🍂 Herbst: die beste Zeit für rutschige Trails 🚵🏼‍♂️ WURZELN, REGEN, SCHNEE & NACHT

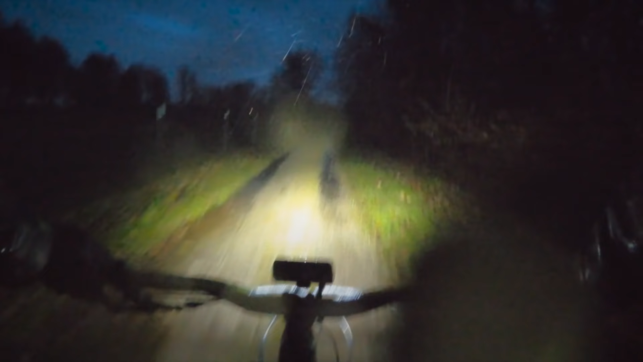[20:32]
trotzdem ausreichende Licht- und Leuchtdauer bietet und nicht die Welt kostet. Und im Idealfall kann ich es noch super easy am Lenker oder am Helm montieren, ohne dass ich rumbasteln muss. Jetzt weiß ich wenigstens, warum ich Gummistiefel anhabe. Wie man angesichts der derzeitigen Witterungsverhältnisse erkennen kann, sind beide Lampen natürlich auch wasserfest. Negative Punkte haben diese Lampen natürlich auch.